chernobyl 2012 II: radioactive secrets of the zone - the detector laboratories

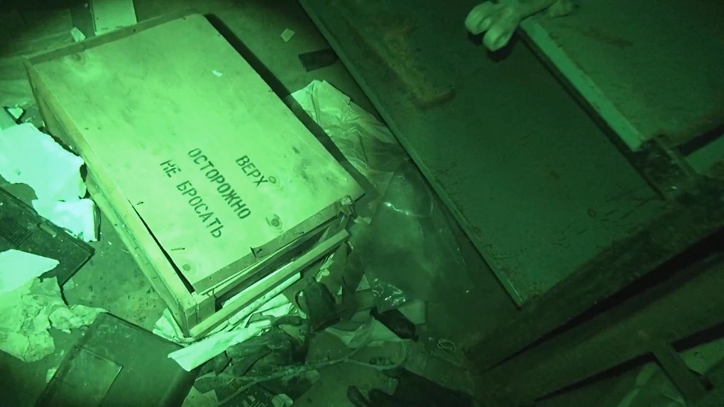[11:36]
So, fragile. Fragile. Fragile contents in that box? Nope. No contents in that box at all. Why is there such an insane amount of radiation detection equipment in this building anyway?